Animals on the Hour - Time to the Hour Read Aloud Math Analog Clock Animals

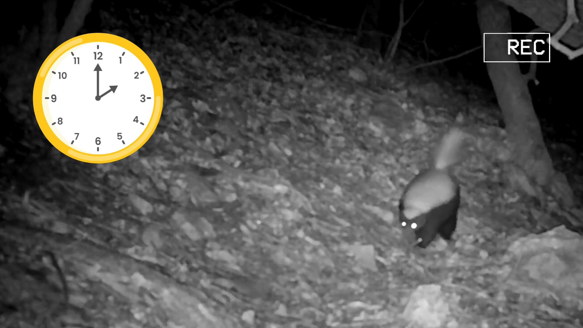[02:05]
the outdoor camera spies a skunk later at 3 a.m.